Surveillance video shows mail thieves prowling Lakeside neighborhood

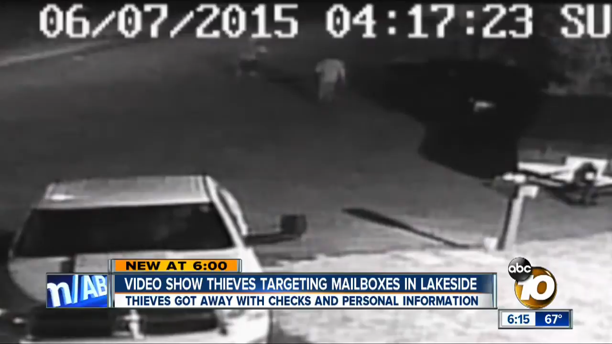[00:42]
They've definitely done it before. Two men checking out mailboxes on Kingsford Court just after 4 in the morning. They didn't really seem nervous, you know. The homeowner with the video who asked us to hide his identity. Looks like a bunch of trash at first. Remembers a trail of torn envelopes.